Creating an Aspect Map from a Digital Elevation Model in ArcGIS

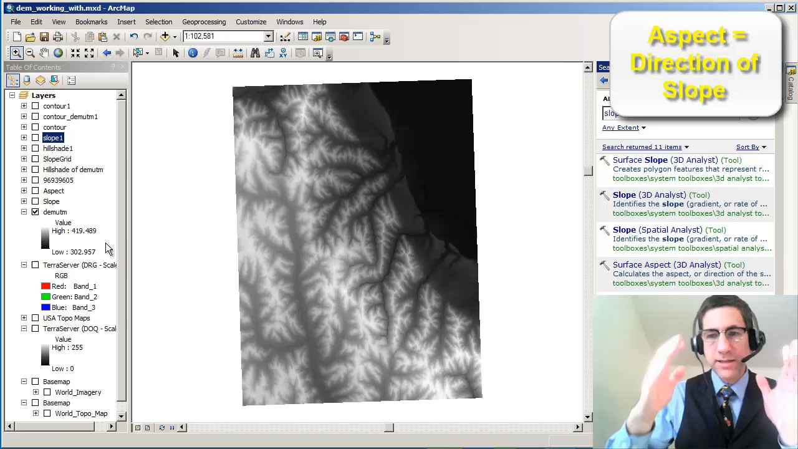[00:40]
This is a seven and a half minute chunk of the Earth's surface. Seven and a half minutes of longitude, seven and a half minutes of latitude. And so the reason why it's longer this way than this way is because I'm not on the equator.